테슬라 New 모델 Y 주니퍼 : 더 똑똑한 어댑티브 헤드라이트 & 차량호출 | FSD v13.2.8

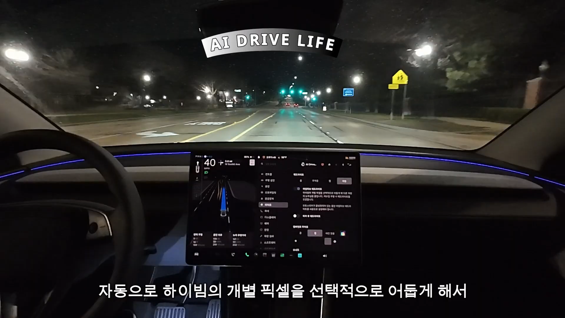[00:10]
선택적으로 어둡게 다른 차량의 눈부심을 줄입니다 커브 주행기 헤드라이트를 조정한다고 합니다 앞에 차가 있는데 상향전을 켰죠? 앞에 차에 전혀 불편함 없이 지금 보이시나요? 양 사이드로 지금 밝고 지금 차에 있는 데는 좀 어둡고
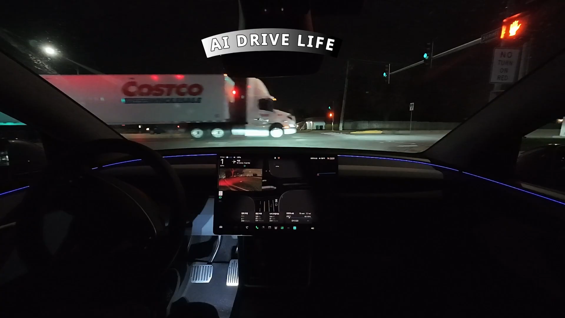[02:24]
이번 새로 업데이트 된 버전도 뉴 모델 와이드 위도 가면 안 되는데 가고 있네요 이상합니다 이게 왜 이미지를 못 읽을까요? 하드웨어 3도 그렇고 하드웨어 4도 이런 문제가 계속 있는 것 같습니다 파란불에 제가 FSD를 다시 시작했고요 다시 잘 출발하고 있습니다
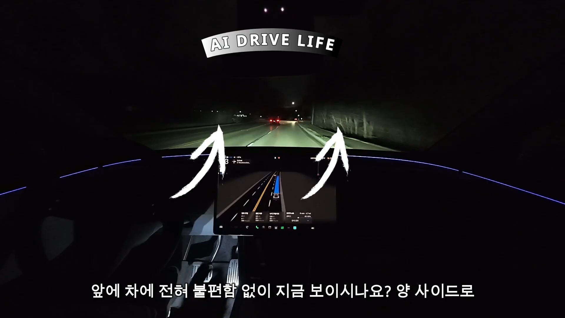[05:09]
양 사이드로 양 사이드로 지금 밝고 지금 차에 있는 데는 좀 어둡고 지금 이쪽 차가 오고 있어서 이쪽은 헤드라이트를 낮추고 이쪽만 지금 밝게 비치고 있죠 지금 계속 조금씩 조금씩 움직이고 있습니다 조정하고 있습니다 나무도 밝고 지금 이쪽 나무도 밝게 비치고 있죠 너무 신기해요
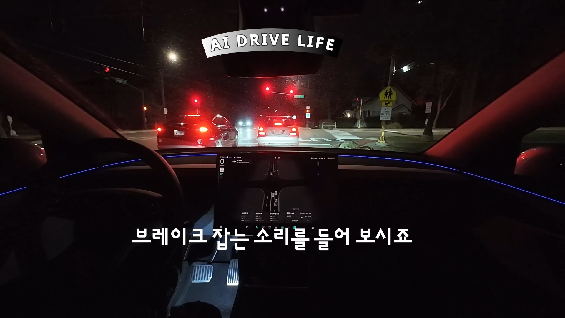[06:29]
이 유압식 잡히는 소리가 녹음이 되는지 모르겠지만 이게 문제가 있는 건 아니겠죠? 다들 이렇게 소리가 나는지 모르겠네요 부드럽게 잘 출발했고 앞에 차가 좀 속도가 느리니까 자측 차선으로 변경을 했고요 또 신호등이 이렇게 또